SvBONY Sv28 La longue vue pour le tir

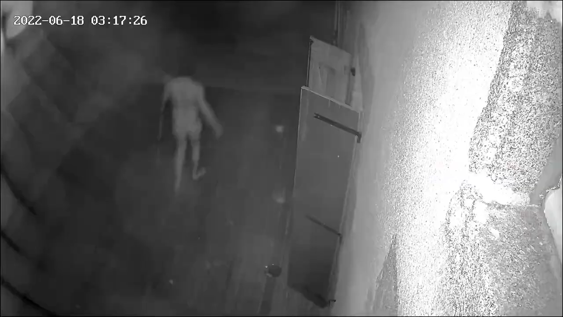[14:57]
Je me suis levé quand même à 3h du matin il y a quelques jours pour vous prendre une photo de la lune.